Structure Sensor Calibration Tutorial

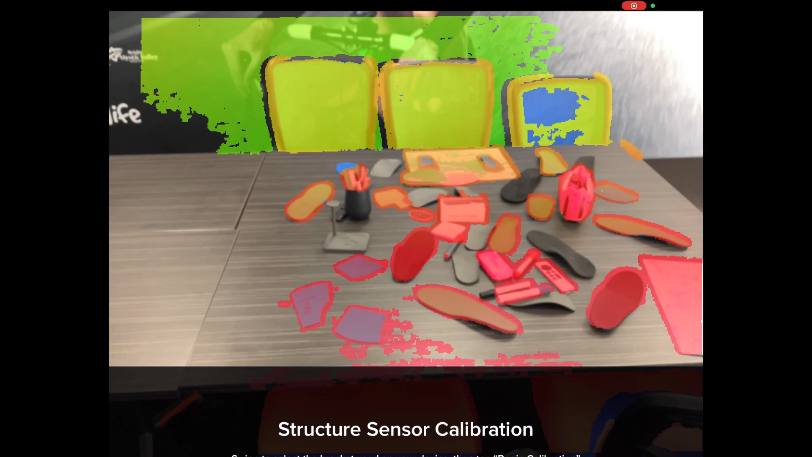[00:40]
Proceed to start standard calibration where you'll be prompted to begin calibrating.
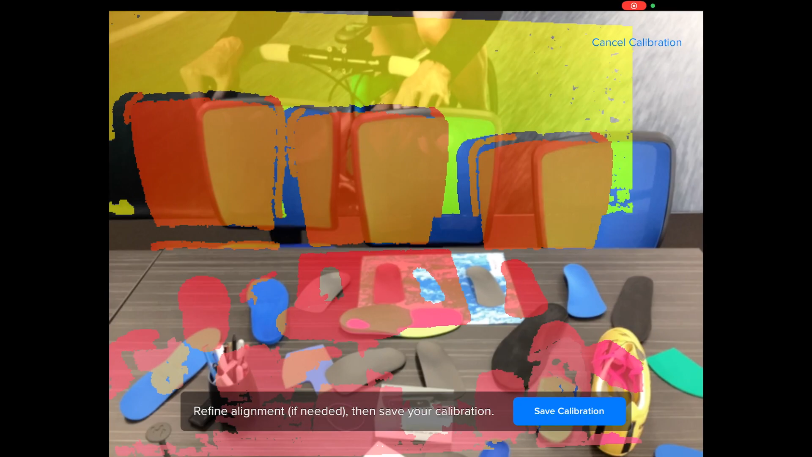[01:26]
Once you have selected skip tutorial you'll be asked to refine the alignment if needed.
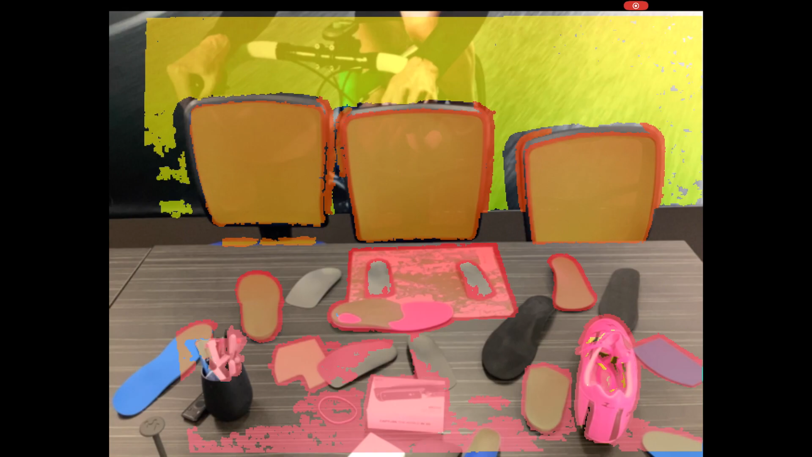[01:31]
You can complete this by aligning the colour on your screen to the items captured with your index finger. Once you are satisfied with the alignment click save calibration.
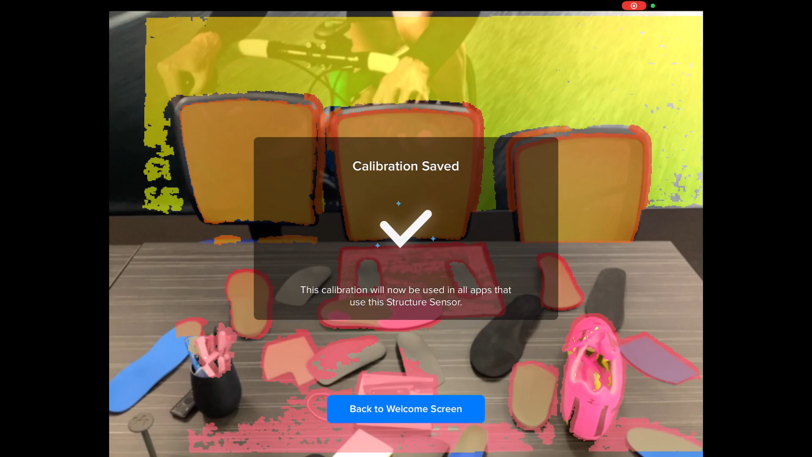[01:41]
Your calibration is now saved and you are ready to scan accurately. If throughout this process you encounter difficulty you may be required to perform a stereo refinement.